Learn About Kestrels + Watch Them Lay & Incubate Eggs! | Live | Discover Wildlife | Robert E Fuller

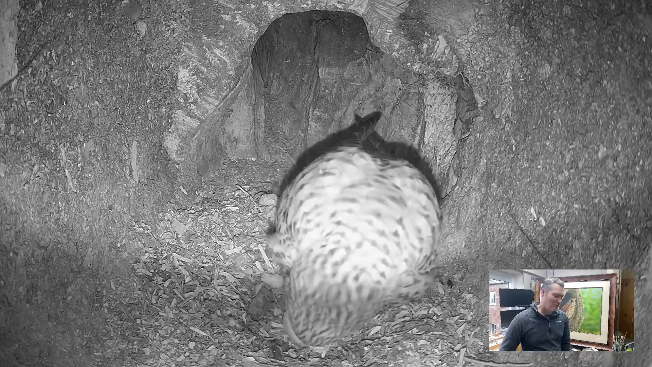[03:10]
It was about two minutes to one. Yeah. Yeah. So two minutes to one. Yeah. So yeah, just over two and a half days later, pops this second egg out. And she was quite exhausted after she laid this egg. A lot of heavy breathing, but you can see it there popping out. It's the shiny egg.
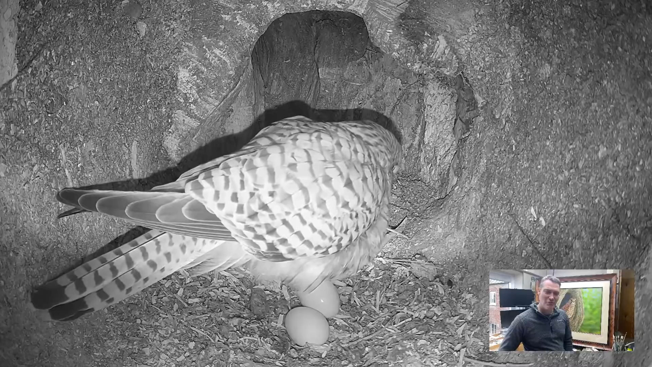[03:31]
They always have a little coating of mucus on when they come out and a slight sheen to them. And it's interesting how the infrared lights pick up these eggs at night. They look completely different. All of that speckled in colour is washed out by the lighting. But absolutely great to see that second egg.
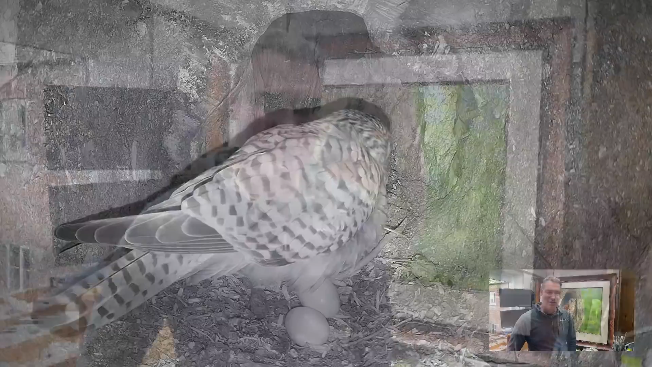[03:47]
And have we got anything more of them at the moment, Sherwell. Yeah. We had a visit not long after that second egg. The female. Oh yeah. Yeah. Yes.
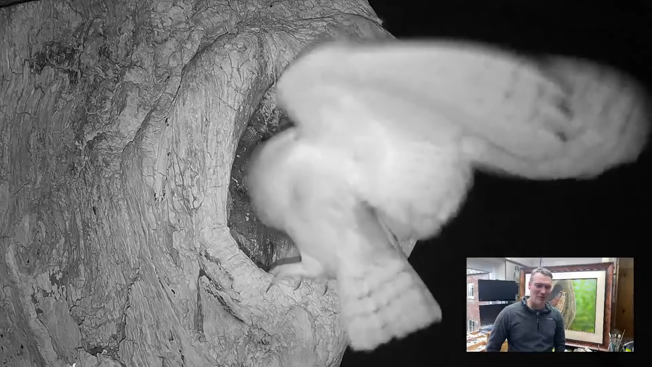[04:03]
I just was doing a quick playback this morning and I saw her suddenly flare in her wings as we speed through the playback.
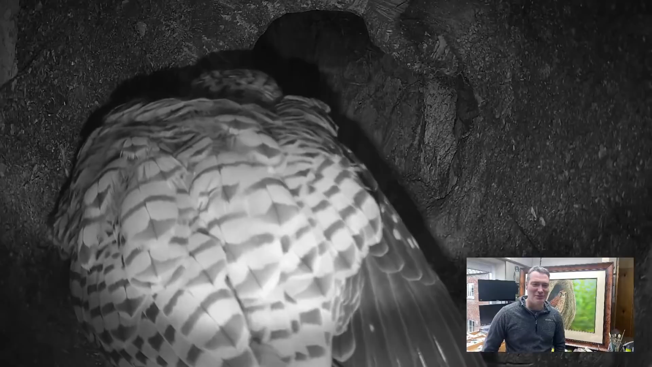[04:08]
And it turned out this was the, this was the happening. The barn owl landed in, one of our barn owls landed in the entrance hole and the female kestrel reacts very quickly. She's pretty exhausted there after laying the egg. And she flares up and flares her wings and sees the owl off. Was she calling then as well? Yeah. Yeah. Yeah. Yeah. She must have been calling a bit to frighten the owl away.
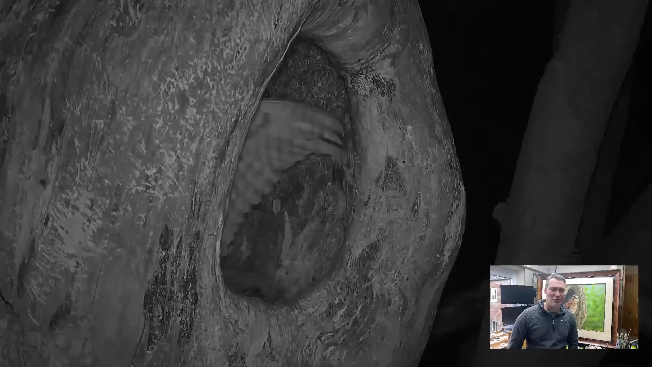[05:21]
And you know, these are seriously powerful birds. And Bommer seemed to feel as if he needed to evict the kestrel there.
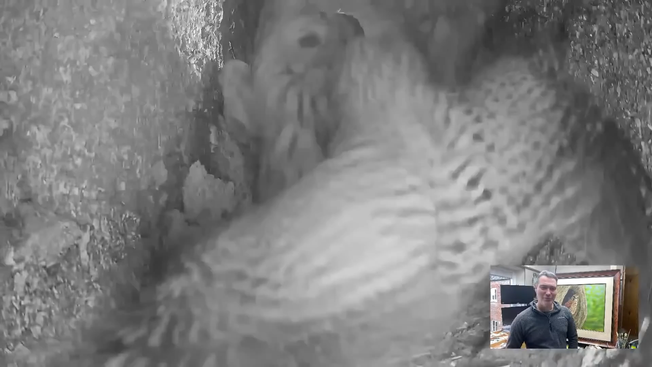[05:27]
And this has happened a few times.
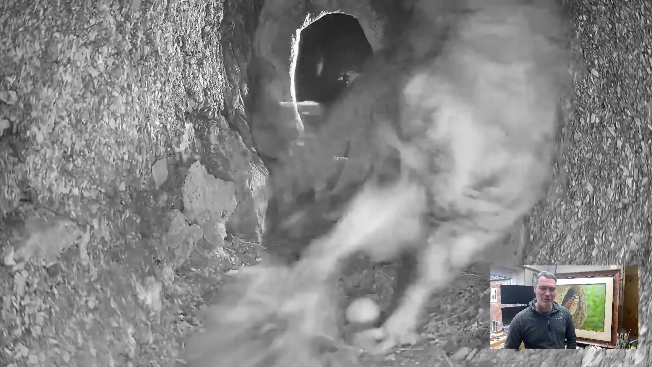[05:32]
But Bommer's got a little bit more than his bargain for there. Yeah. I think that's Bommer. But we ought to just check that back as well. Check to see if there's any scarring on the leg. Check it's not Luna.
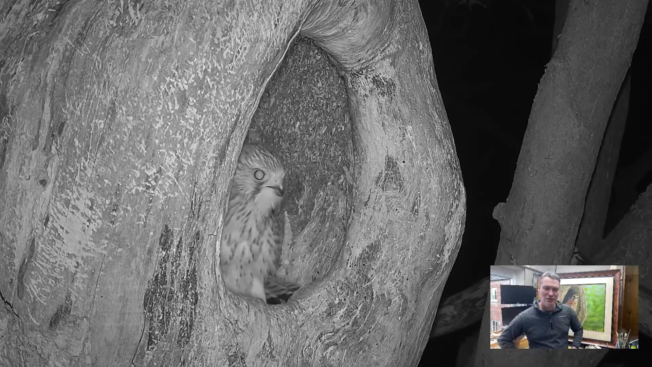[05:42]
But I think it was Bommer because Luna was actually on a clutch of eggs of her own at this time.